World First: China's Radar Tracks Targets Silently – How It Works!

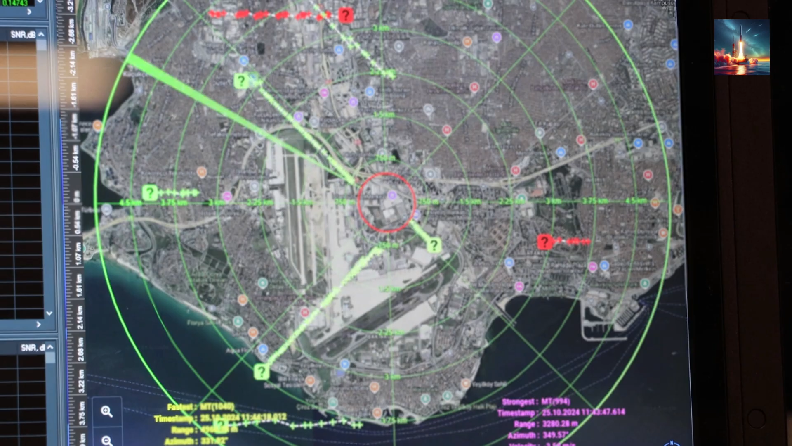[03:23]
The Chinese system's space-time decoupling and clutter cancellation techniques allow it to isolate moving targets with unprecedented clarity, even in challenging conditions.